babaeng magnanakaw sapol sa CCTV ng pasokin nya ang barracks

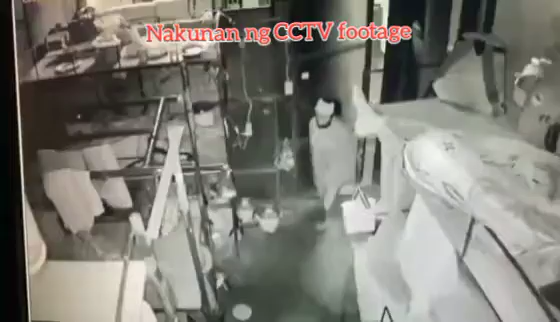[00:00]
Nakuna ng si Sisebe Potage ang isang babaeng magnanakaw na pumasok sa barracks namin kahapon, aras dos ng madaling araw.
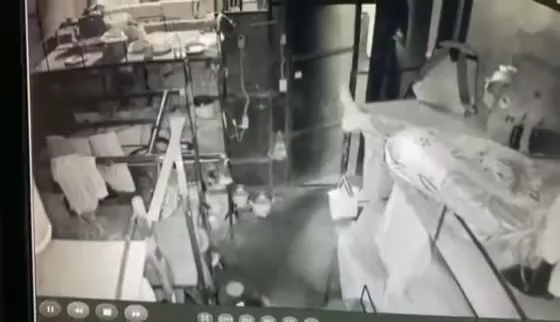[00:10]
Hindi talaga namin namalayan na pinasok na pala kami.
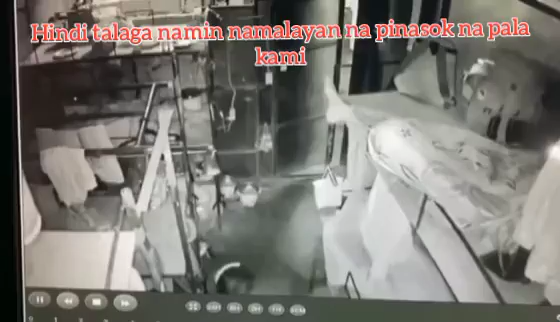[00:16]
At dimiritso siya sa dulo kung saan dito nakahiga ang dalawa kong kasamahan.
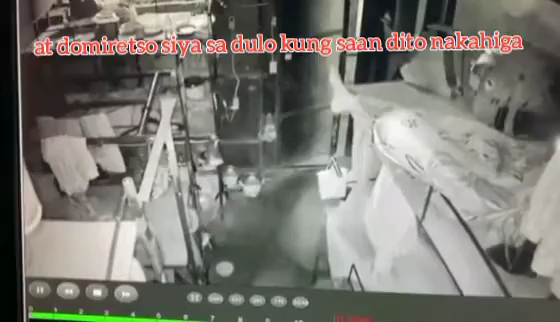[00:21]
At kinuha niya agad ang dalawang cellphone at pera.
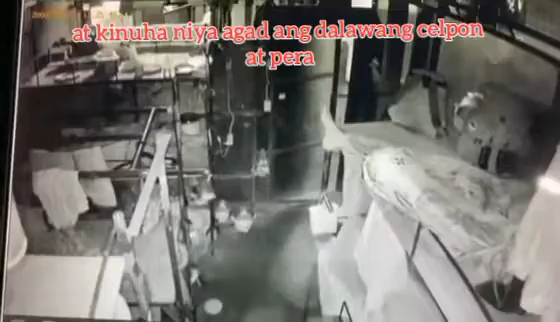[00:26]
Nakatawilan nila ito sa higaan.
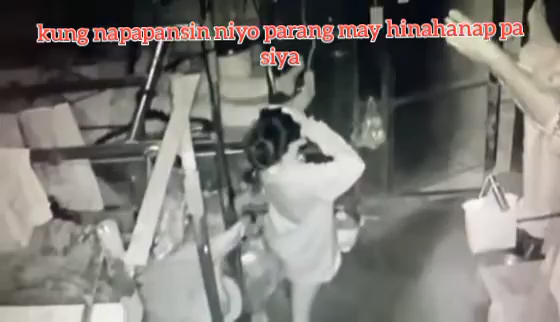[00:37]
Kung napapansin niyo para may nahanap pa siya. At mabuti na lang nagising ang isa sa kasamahan namin.
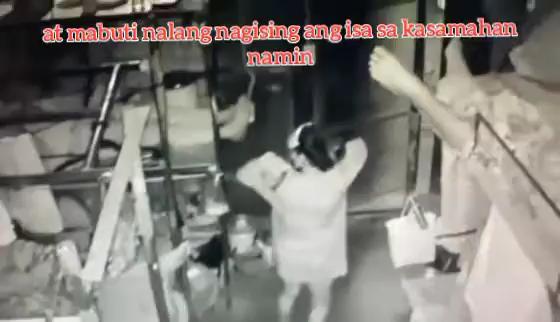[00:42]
At dali-daling umupo ang babaeng sa bakanting dek sa ibaba.
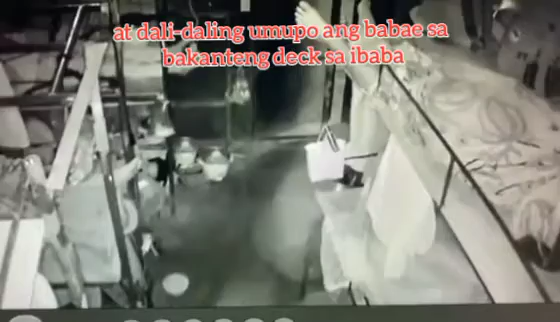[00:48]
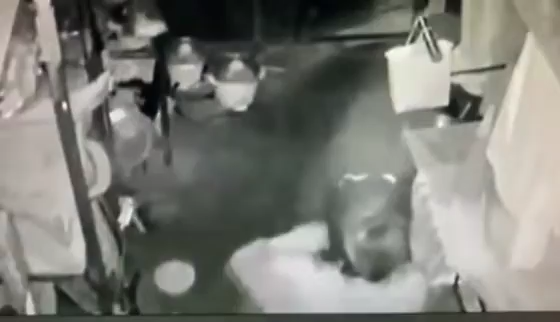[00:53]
Nakakalain niyo hindi mo lang siya natakot sa ginagawa niya? Palakad-lakad at tila ba may hinahanap pa.
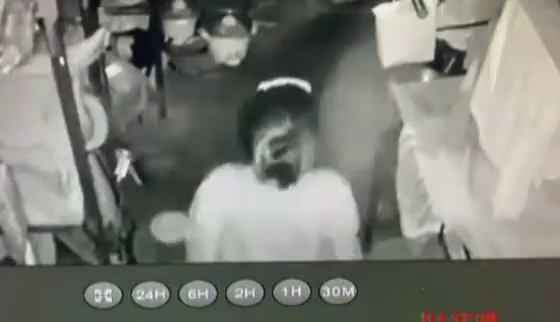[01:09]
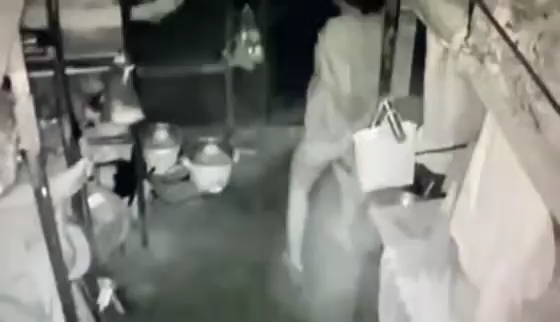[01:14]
Tinitigan niya ang isang kasamahan namin na katabi lang nito ang cellphone sa pagtulog.
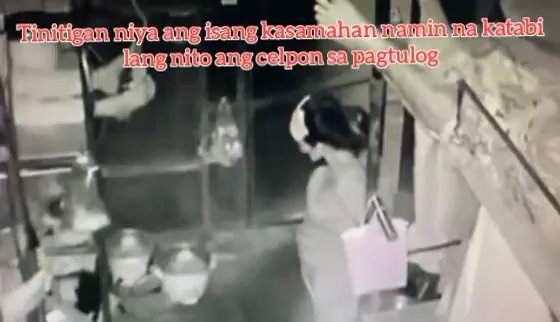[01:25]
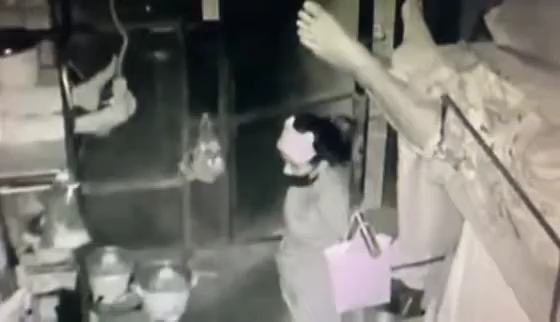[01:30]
At sinilit niya kung paano niya kunin.
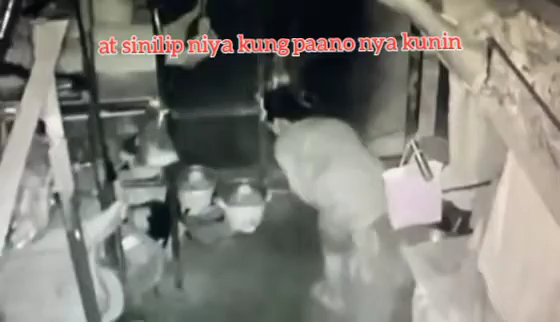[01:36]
Nagising ulit ang kasama namin na parang natulala siya sa kanya'y nakita.
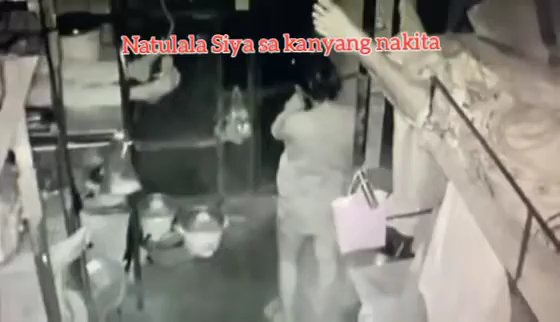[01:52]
Kung bakit may babaeng nakapasok sa loob.
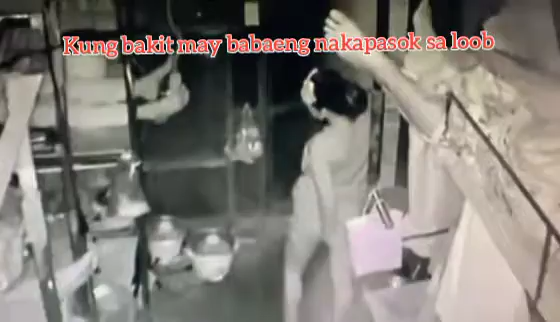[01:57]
Kung nakita niyo ang babae parang wala lang nangyari.
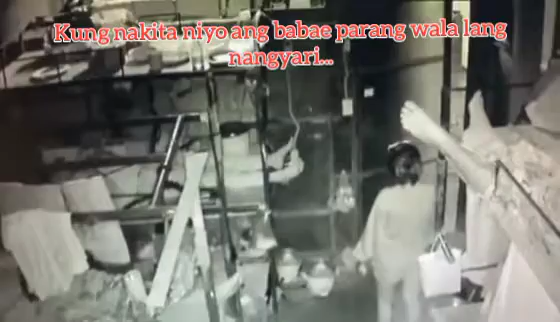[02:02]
Kung hindi nagising ang isang kasamahan namin, siguro lahat ng cellphone namin tinanganan niya.
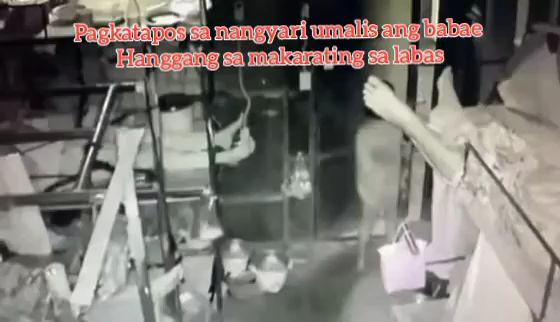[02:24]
Pagkatapos sa nangyari, umalis ang babae hanggang siya makalating sa labas.
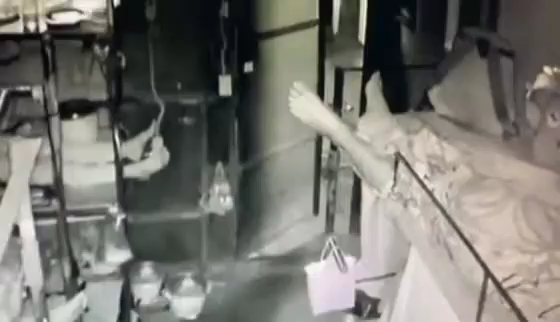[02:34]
ayun, nakalabas na ang kawatan na walang kahirap-hirap.